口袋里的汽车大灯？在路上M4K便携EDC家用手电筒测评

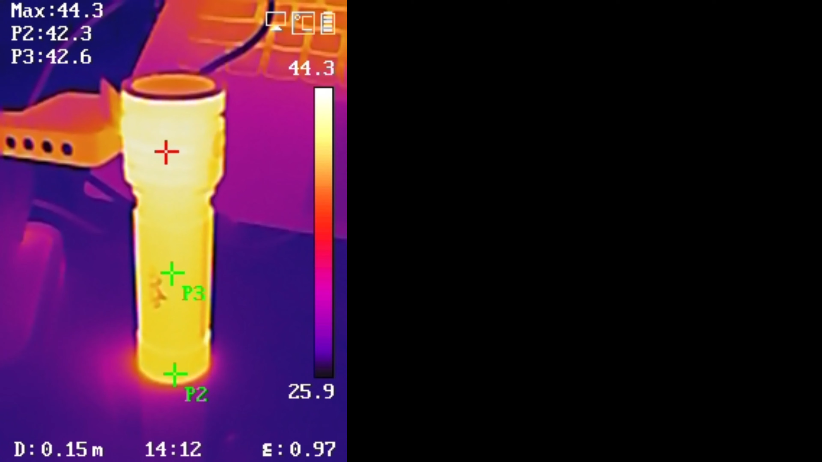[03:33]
已经挺不错了不过这么快的充电速度带来一个问题那就充电的时候筒身会有发热我们实际测试了一下最高可能有个46度左右这个温度还是非常
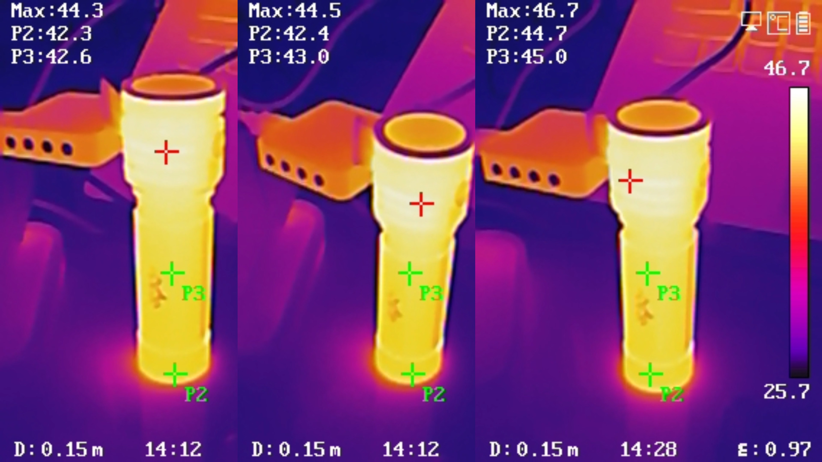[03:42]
容易被感知到的而且最关键的是它不像一些其他的三段式手电只有充电模块所在的位置发热它由于采用一体的设计所以整个筒身都会有44 45
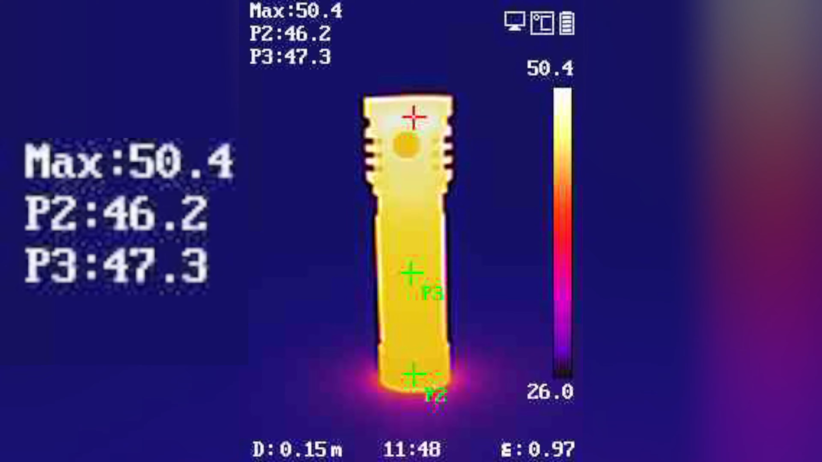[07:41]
在发射方面我们在2612度无风势内开启了它3000流民的净降档发射来的很猛我们实测捅头温度最高这个我说的是最高最高的时候达到过58度然后捅身的温度也来到51度随后有所下降但基本上都是在50度左右这个温度还是非常高的大家日常使用不需要这么高亮度的话记得一定要开低档位在降档